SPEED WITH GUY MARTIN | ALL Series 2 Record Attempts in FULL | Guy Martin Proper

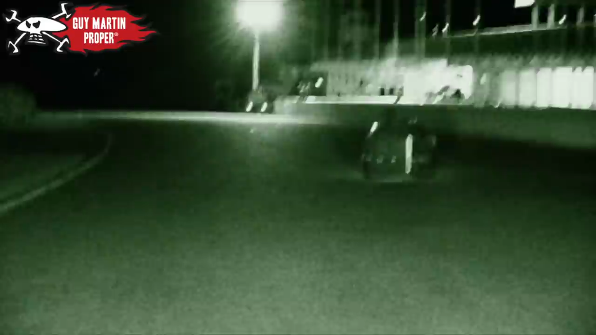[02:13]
4 hours, and they're not dropping off. From experience, the third hour is the one that gets you if you're not really ready for this, but they do seem to be acclimatising.
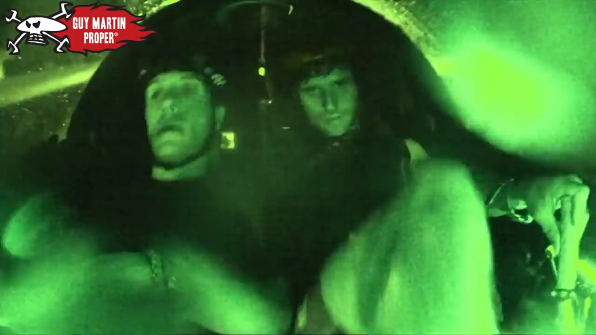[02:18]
And yeah, there's no obvious sign of them dropping off,